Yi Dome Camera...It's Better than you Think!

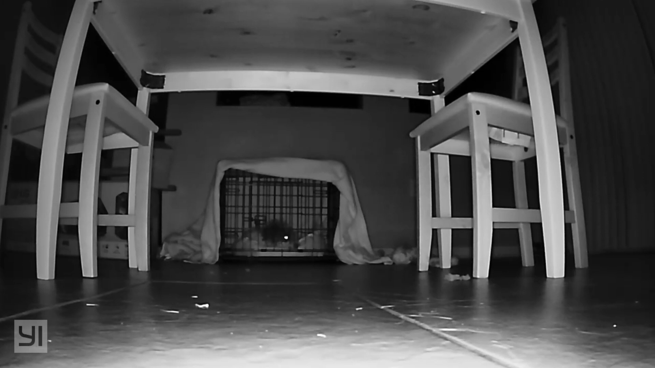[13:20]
And the camera is pretty darn good. Let's see if I can maximize that. I'll probably upload this as well in the video. So you can get a better idea of how it looks. But replay here. And that's a pretty cool image.